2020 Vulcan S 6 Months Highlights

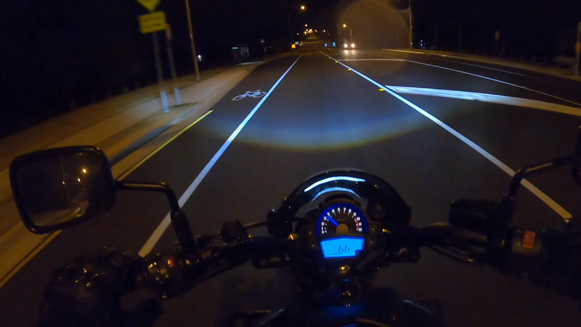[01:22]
I've got an aftermarket headlamp on my bike. It's from Hoglites Australia in Kedron, Australia.